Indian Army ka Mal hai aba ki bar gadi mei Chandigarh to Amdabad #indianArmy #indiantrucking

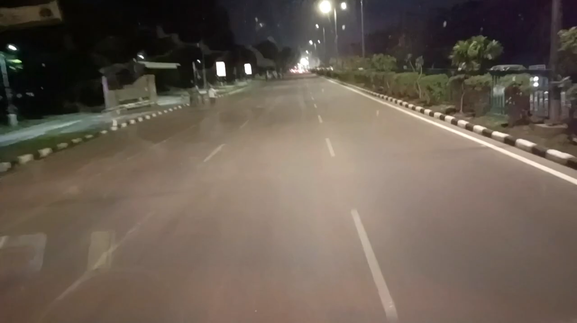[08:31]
भाई वेलकम टू यू चंडीगढ़, हम भाई लोड करने के लिए गए थे ना, तो चंडीगढ़ से बाहर चले गए थे, पंजाब में इंटर हो गए थे भाई, लेकिन अब फिर वापस हम चंडीगढ़ के अंदर इंटर हो गए हैं भाई।
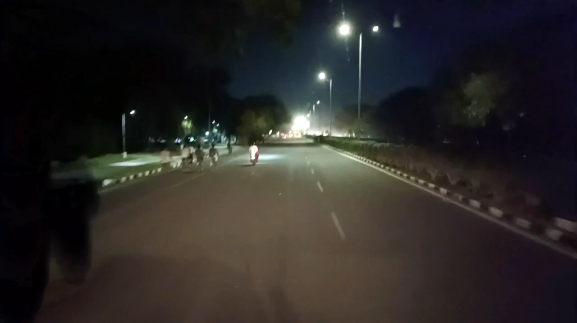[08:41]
ये चंडीगढ़ में इंटर होने के बाद भाई पहली रेड लाइट है, और यहाँ पे गाड़ी की स्पीड रखनी है भाई अपने को 50 से ऊपर नहीं जाना है, अगर 50 से ऊपर जाएंगे ना भाई तो अपना स्पीड का चलान हो जाएगा, क्योंकि यहाँ पे स्पीड के वो लगे हुए हैं भाई रोड के बीच में।
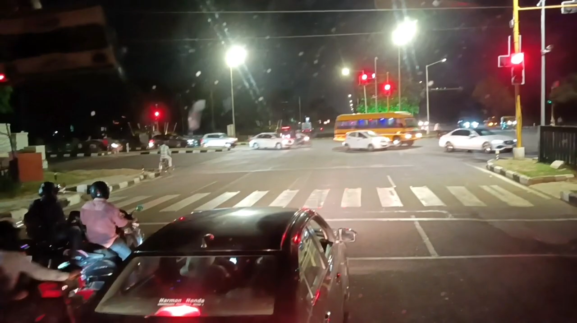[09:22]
और शाम का नज़ारा देखो भाई एक बार चंडीगढ़ का आप, हाय हाय क्या बात है, आ रहा है ना भाई मस्त व्यू।
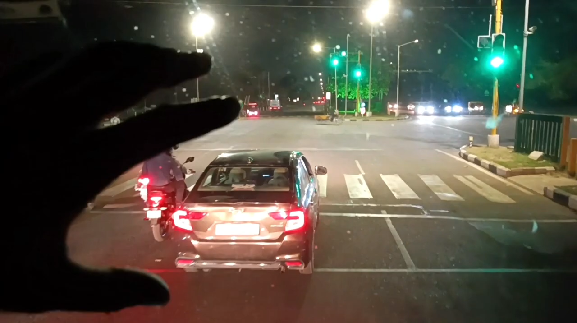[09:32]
अपना ये सामने वाला जो फ्रंट शीशा है ना भाई, ये थोड़ा सा साफ नहीं है, इसलिए आपको ज़्यादा क्लियर तो नज़र नहीं आएगा भाई, लेकिन नज़र आ जाएगा। देखो भाई कितना प्यारा व्यू आ रहा है ना,